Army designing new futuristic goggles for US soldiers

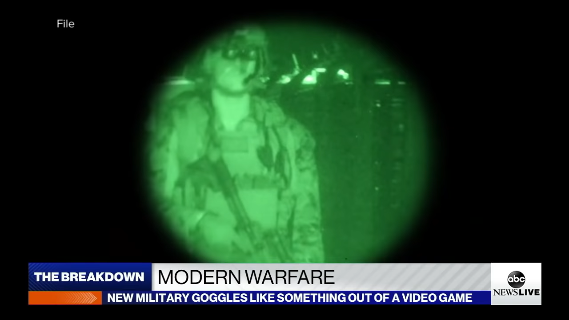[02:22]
Night vision no longer means looking through what looks like a straw, but a full 180-degree view.